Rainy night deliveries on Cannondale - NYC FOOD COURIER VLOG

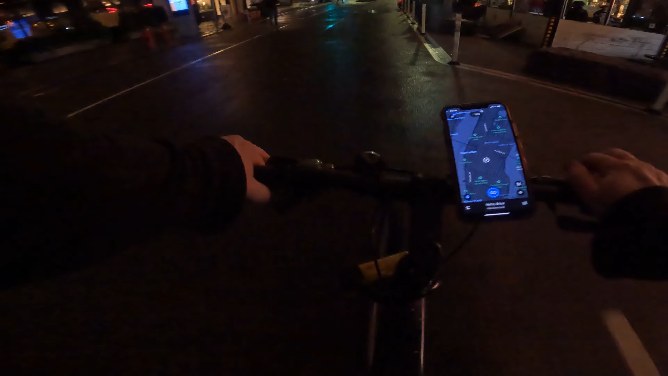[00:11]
It's 9:23 p.m. Yeah, it's gonna be sprinkling a little bit. A little bit of raining. But I wanted to record, so here we are. I'm going to be out till 6 or something.
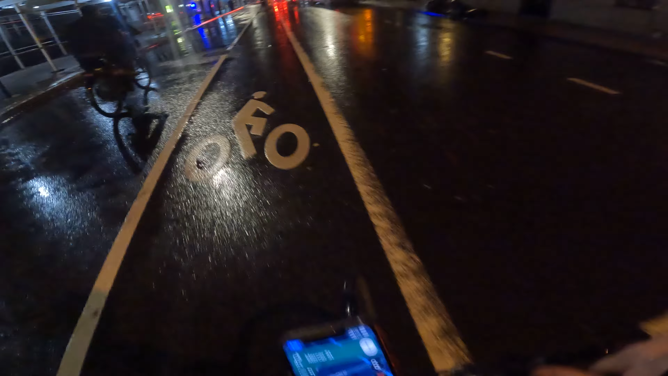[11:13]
Good times. Yeah, it's raining pretty good right now.